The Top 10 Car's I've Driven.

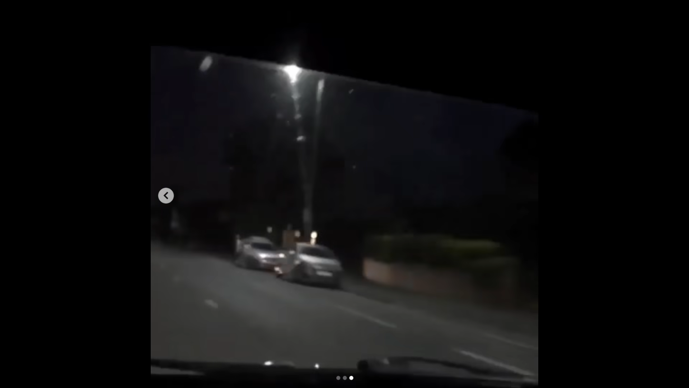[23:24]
fast jesus literally going around this corner in the way in semi slicks